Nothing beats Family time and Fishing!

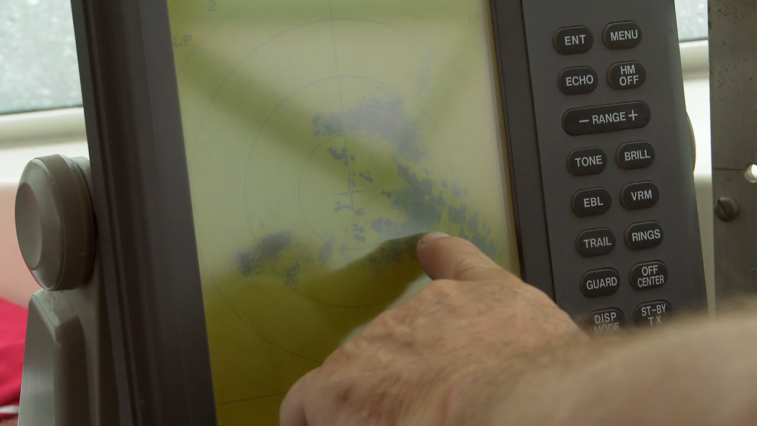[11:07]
All this haze is the storm, and it's about five miles long,